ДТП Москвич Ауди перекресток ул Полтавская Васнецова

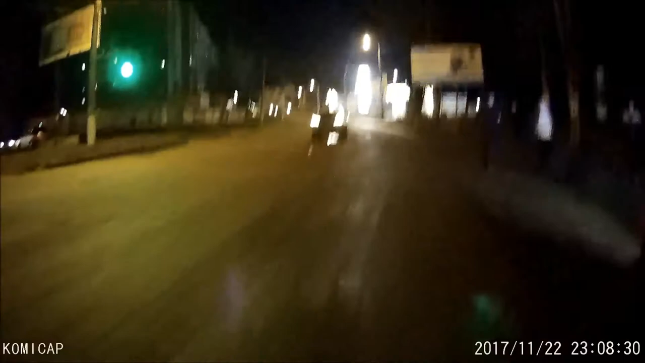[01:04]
А, он просто не виноват. Мимо ехал. Увидел аварию, решил притормозить. А машина у него от ветра разбила.